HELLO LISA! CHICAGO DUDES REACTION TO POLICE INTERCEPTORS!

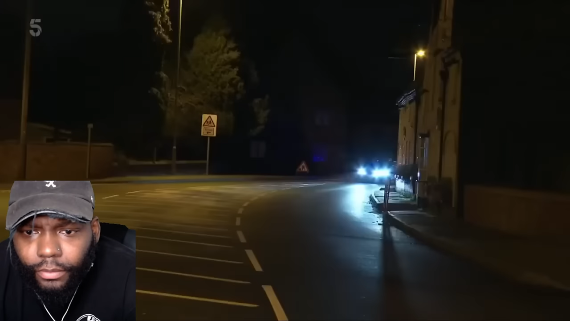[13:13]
Big Quantum in the mouth. Yeah. As they reach the area, there's not much to see.
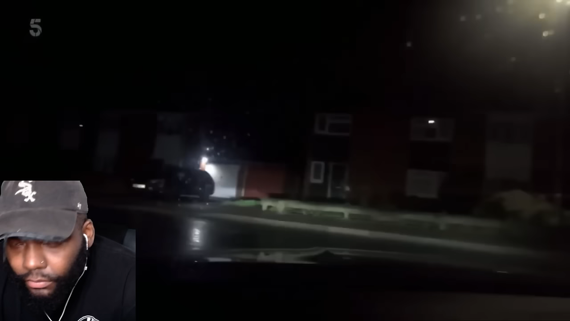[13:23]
Until someone legs it down the street ahead. Running man's past local cops. Quantum's gonna get another little bite. What's he done?
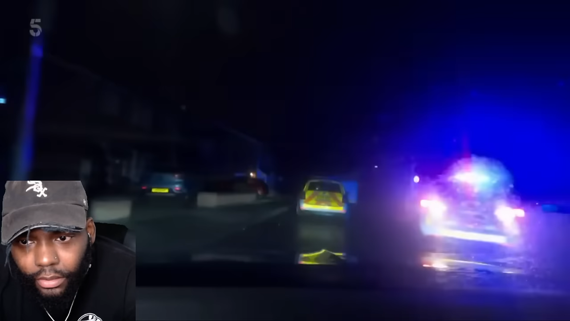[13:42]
Leaving the foot chase to other units, Jen doubles back in the car.
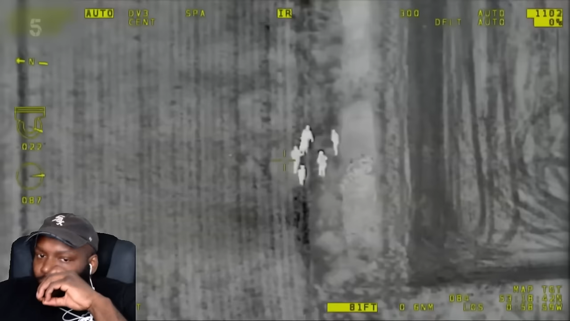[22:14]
We're just flying the night sun up now for you.
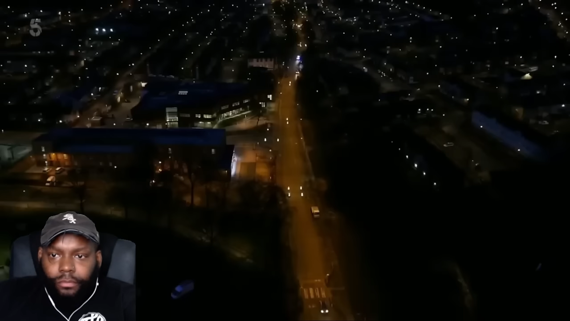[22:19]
It's gone midnight and Jim Campin is after a suspected thief in a Ford Focus.
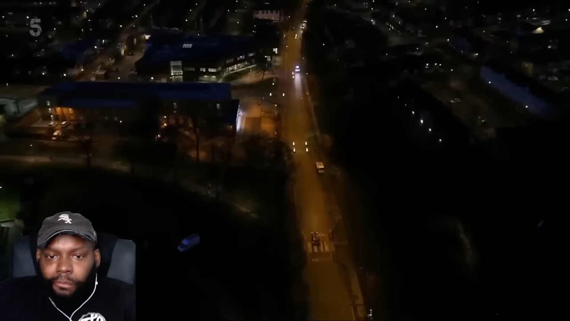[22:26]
Subject vehicle is now lights out.
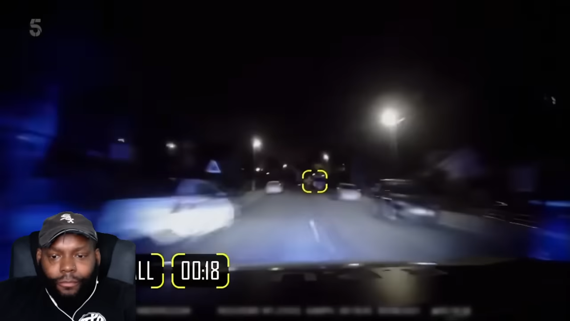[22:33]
Speed is 790. While late night pedestrians watch in horror, the runaway cuts corners, clips curbs and races with no lights. Subject vehicle is now lights out. Speed currently 60. Jim's at the sharp end, but reinforcements are closing in fast. Last one, Jim. Keep on it, mate. Sergeant Carrington with Lewis Marshall. Zulu 2, we're about 2 minutes away.
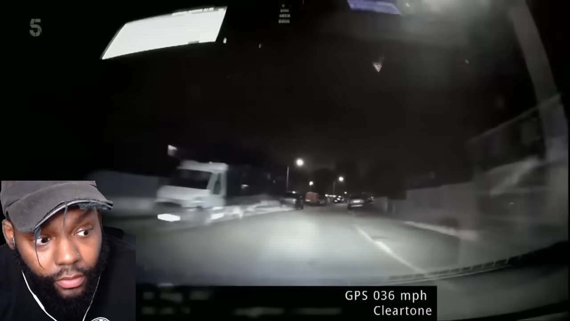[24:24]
Putting pedestrians at risk, the runaway makes to flee on the pavement. In a split second, the cop car makes a tactical turn and takes him out. Decamp. But the driver's made a run for it.